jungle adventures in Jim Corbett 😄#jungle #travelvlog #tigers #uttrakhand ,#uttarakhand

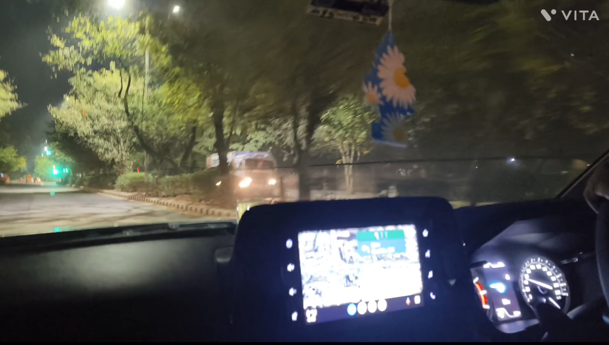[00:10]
Take the next left after Rastha Kunj on the left onto road number 2.